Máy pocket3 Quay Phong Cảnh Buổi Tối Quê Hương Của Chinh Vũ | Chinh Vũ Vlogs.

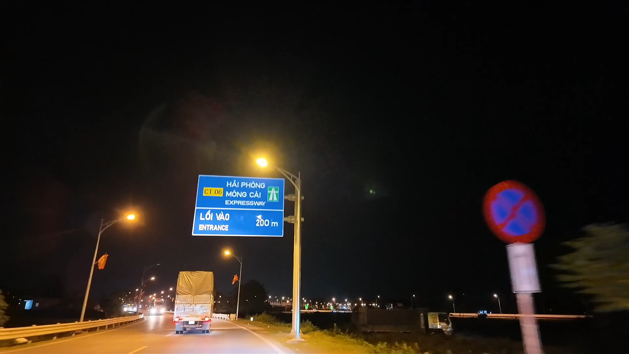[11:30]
Mình đang lên cái vòng xuyến cầu nha các bạn nha. Đẹp chưa các bạn?
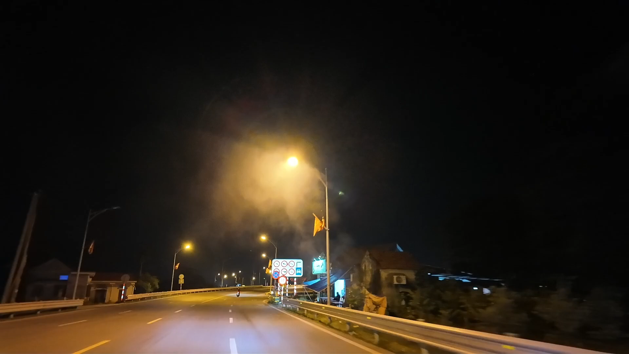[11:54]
Đường về đêm mà điện sáng trưng luôn, nét căng luôn các bạn. Cái máy của mình quay đây, chuẩn bị mình đến vòng xuyến ở đây. Đấy, đến vòng xuyến này nè. Đấy, lên cầu nha các bạn nha.